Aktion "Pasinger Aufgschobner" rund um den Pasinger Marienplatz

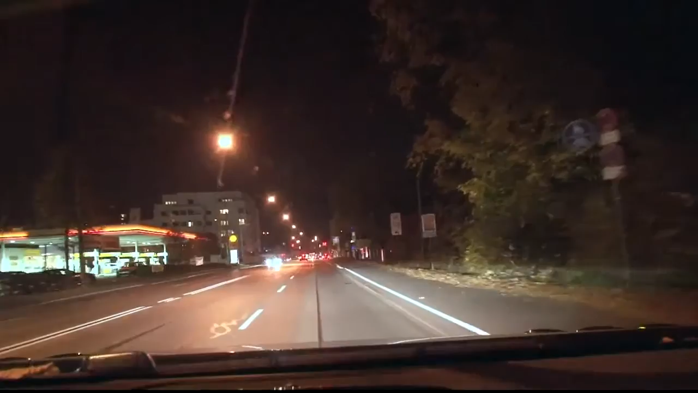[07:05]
Da ist mir auffällig, dass die Bodenseestraße im westlichen Teil von der Lorzingsstraße deutlich heller beleuchtet ist, als der neue Teil der Bodenseestraße, der jetzt zwischen der Lorzingsstraße und dem Marienplatz ist. Das ist also schummrig wie die Hölle in der Nacht. Man glaubt, da ist gar kein Licht. Dann kommt man an diesen schönen Marienplatz, die Maria mit einem kleinen Lamperl beleuchtet, dass man also sagt, daheim eine 60-Watt-Glühbirne und der Platz selber hat drei Lampen. Auch das zeige ich Ihnen hier. Und da muss man darüber diskutieren.